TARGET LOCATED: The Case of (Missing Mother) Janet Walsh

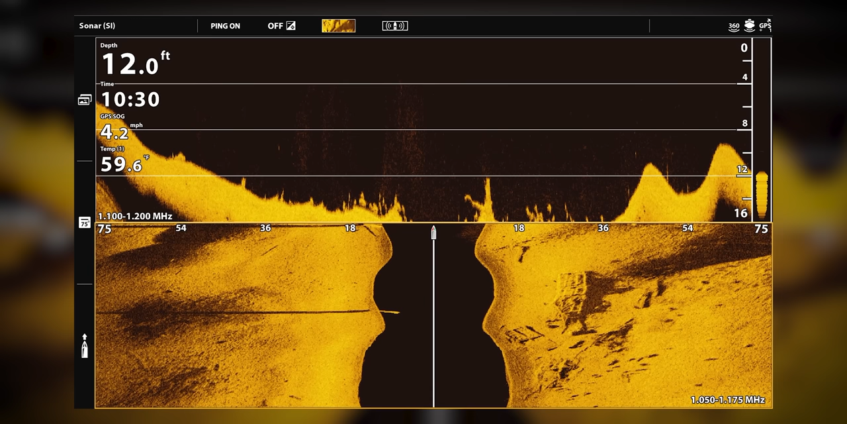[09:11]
On screen: depth 12.0 ft, water 59.6°F, speed 4.2 mph
Big old boat wreck down there, see it?
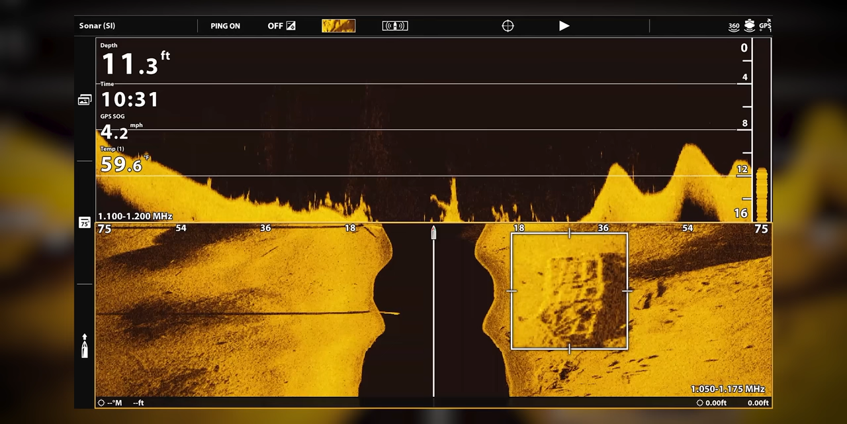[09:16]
On screen: depth 11.3 ft, speed 4.2 mph
Check that out. It's an old sunken boat. There's the ramp right there.
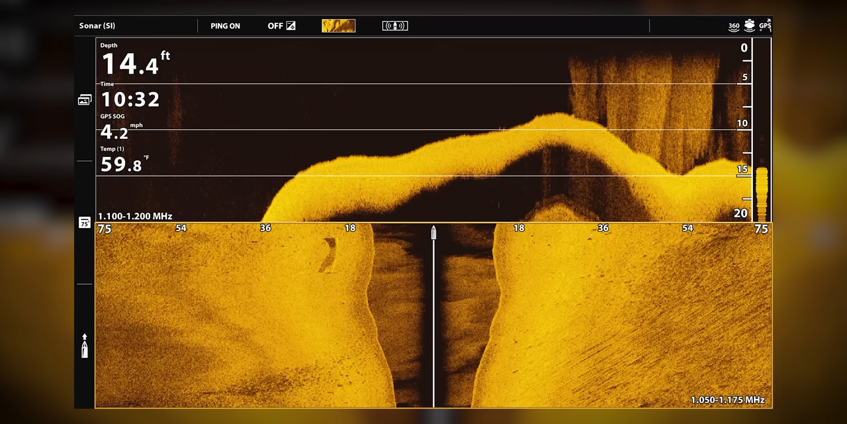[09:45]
On screen: depth 14.4 ft, water 59.8°F
Something out there, but it's not a car. All right. We know that this portion
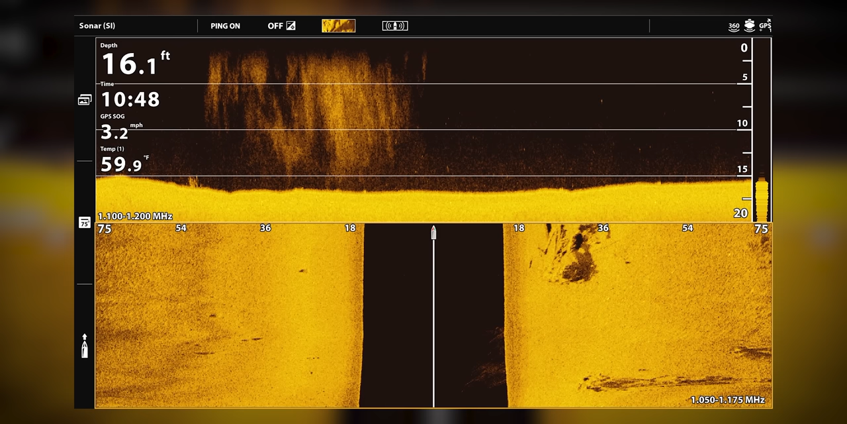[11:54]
On screen: depth 16.1 ft, water 59.9°F, speed 3.2 mph
There it is, just off to our right. Big pile. What is that? We gotta figure out what that is right there.
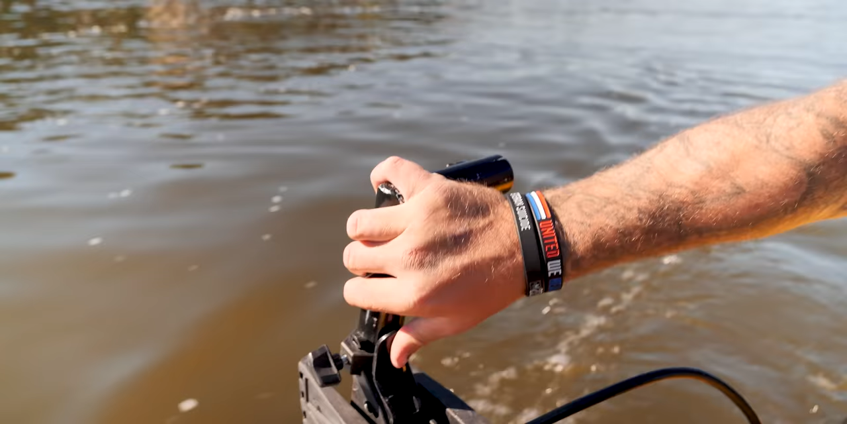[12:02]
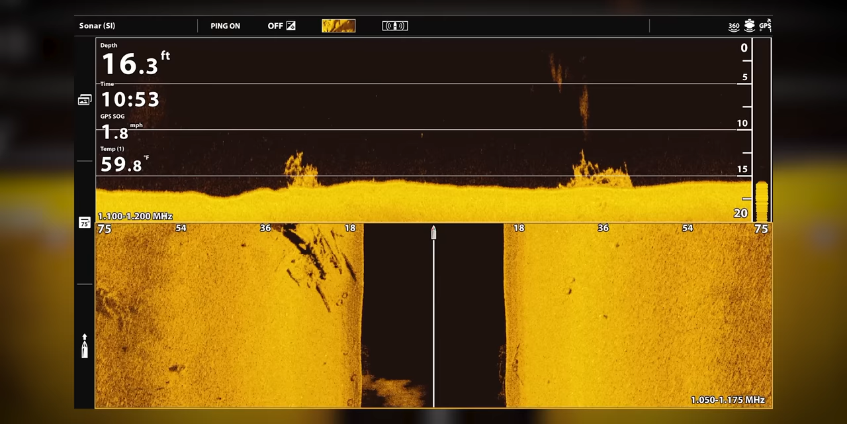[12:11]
On screen: depth 16.3 ft, water 59.8°F, speed 1.8 mph
Tree. And then, what is that?
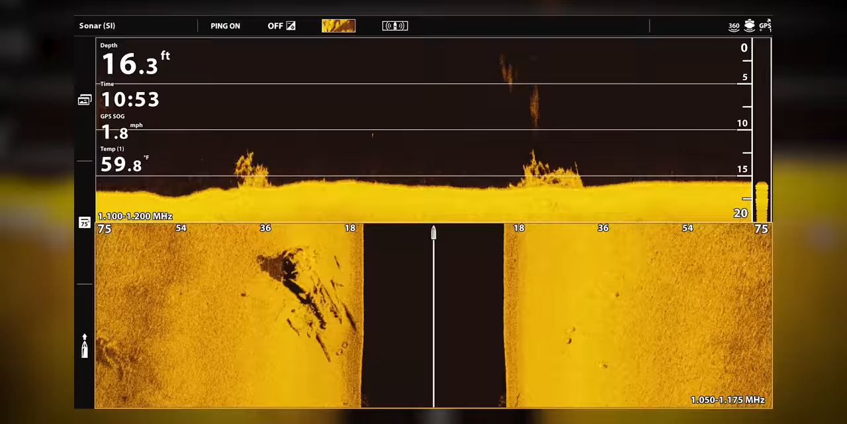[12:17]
On screen: depth 16.3 ft, water 59.8°F, speed 1.8 mph
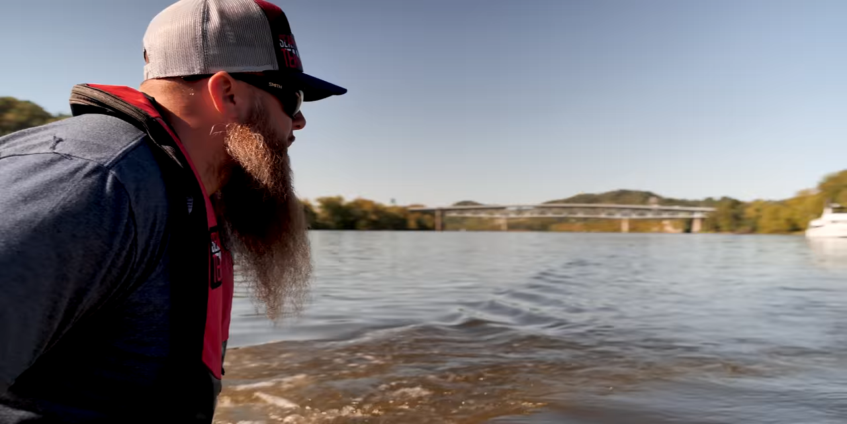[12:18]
You gotta be careful with these trees, because they come in here and they're... they get hung up on these cars.
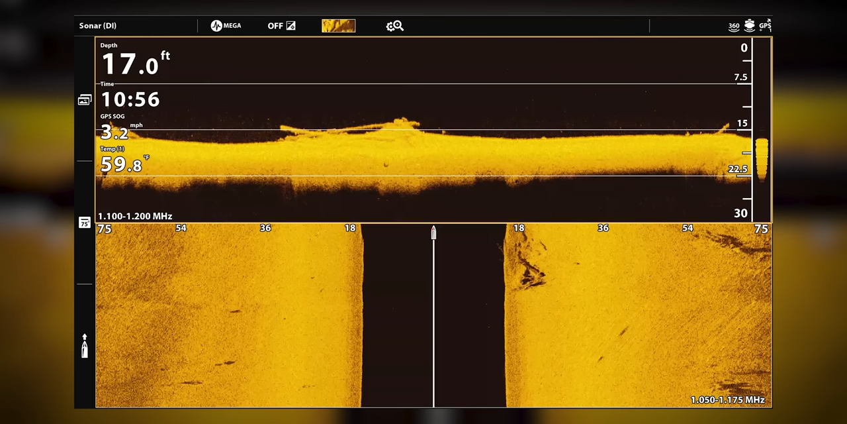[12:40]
On screen: depth 17.0 ft, water 59.8°F, speed 3.2 mph
All right, that's not it. It's way too long. Not it. Enough imaging there to rule it out.
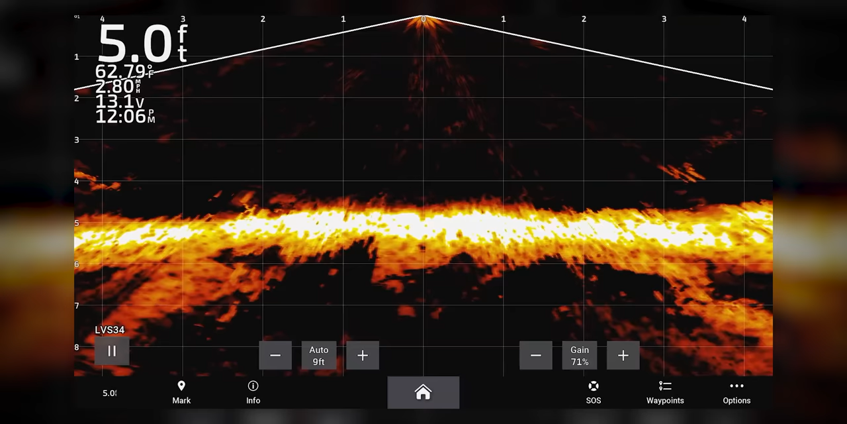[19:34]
On screen: depth 5.0 ft
7 feet, 6 feet, 5 feet, 4 feet. It's only 4 feet right here.
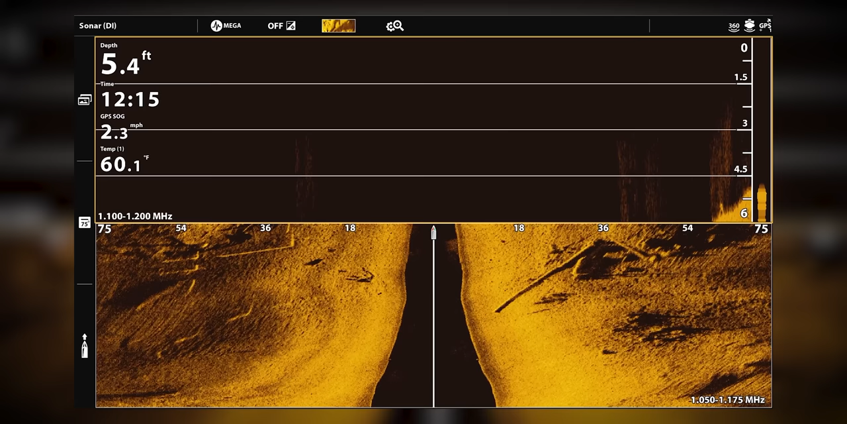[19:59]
On screen: depth 5.4 ft, water 60.1°F, speed 2.3 mph
5 feet. Nothing. I'm gonna call Peter.
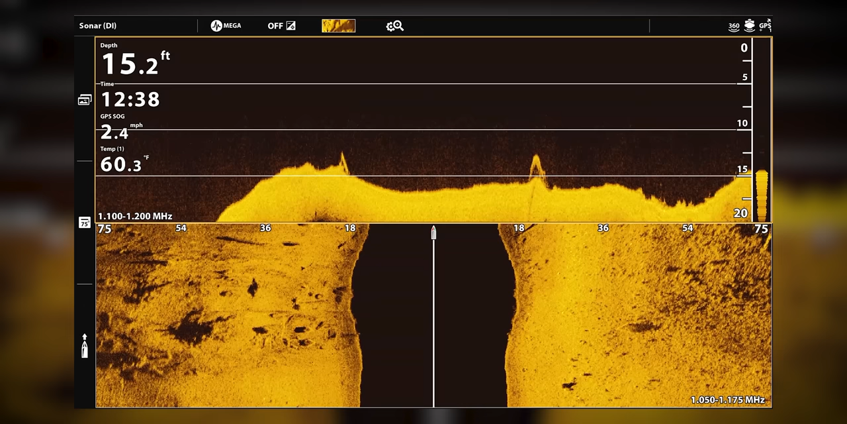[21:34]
On screen: depth 15.2 ft, water 60.3°F, speed 2.4 mph
15 feet, and we have a vehicle.
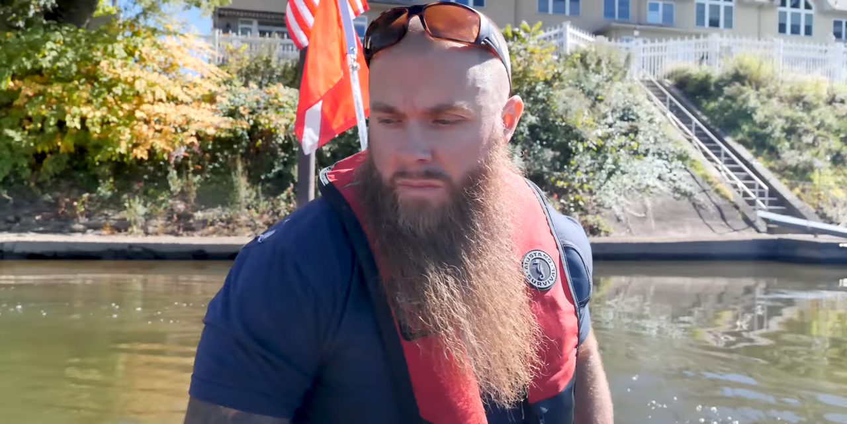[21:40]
We have a car right here on live scope.
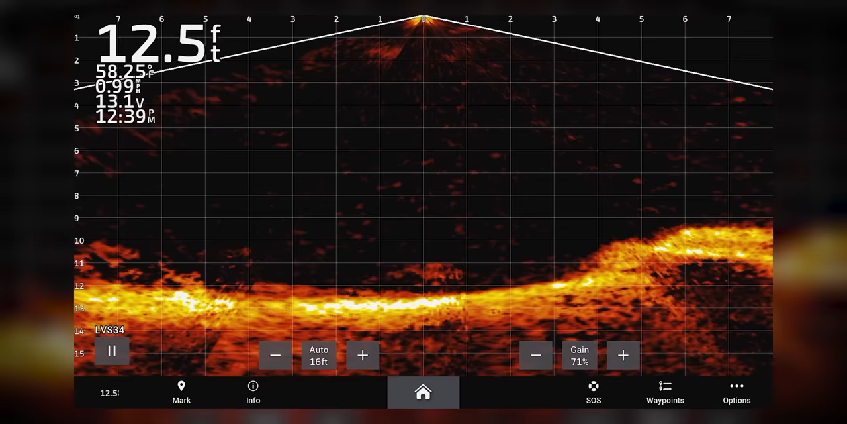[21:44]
On screen: depth 12.5 ft, water 58.25°F, speed 0.99 mph
Look at that. 13 feet. From that angle, it looked like a pickup truck.
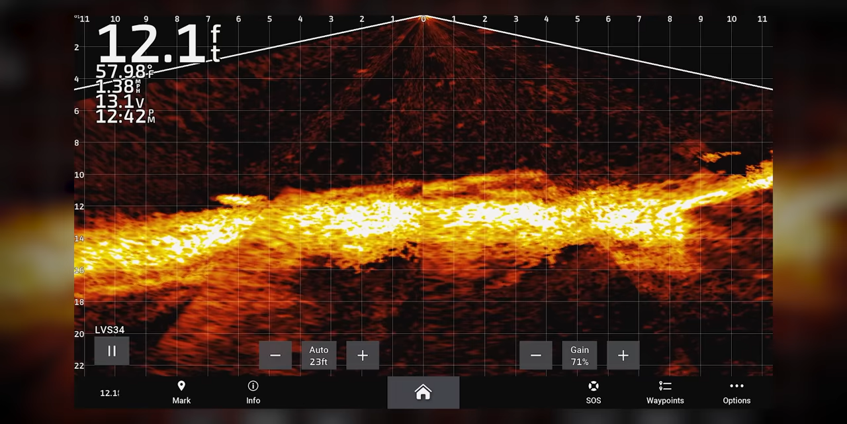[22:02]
On screen: depth 12.1 ft, water 57.98°F
All right. Look at this. We have a car right there.
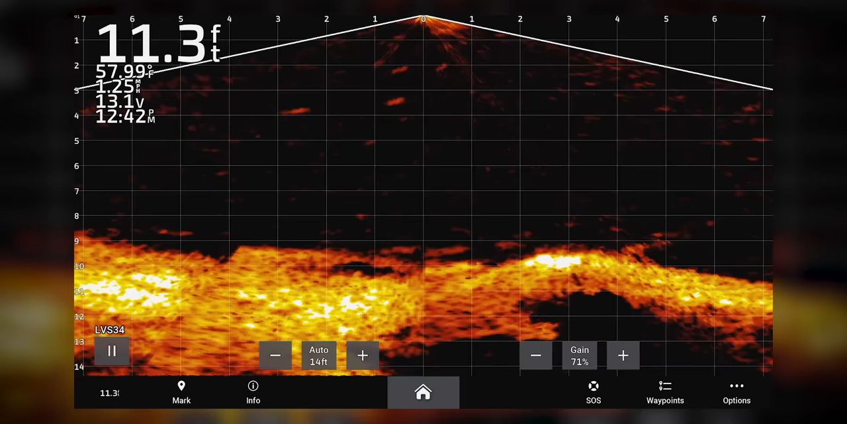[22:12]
On screen: depth 11.3 ft, water 57.99°F
And something else. There's two. Can't be confident until I dive on that, but that's definitely an older, big body car. You could see it's box style.